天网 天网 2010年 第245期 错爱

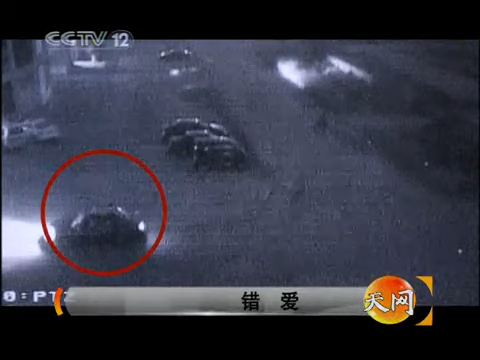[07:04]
当晚十点多一辆出租车停在了市场附近的路口也就是烧烤店的鞋对面
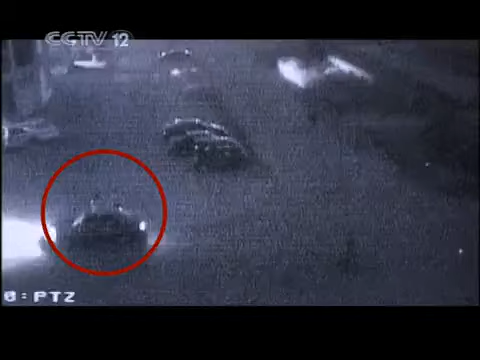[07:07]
车上下来的一男一女就是两名受害者
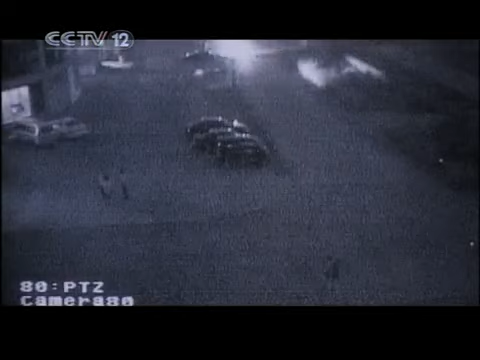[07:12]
几分钟后另外一名男子出现在镜头中他就是嫌疑人三人见面以后似乎谈了些什么但是谈话没有持续多久就演变为肢体的冲突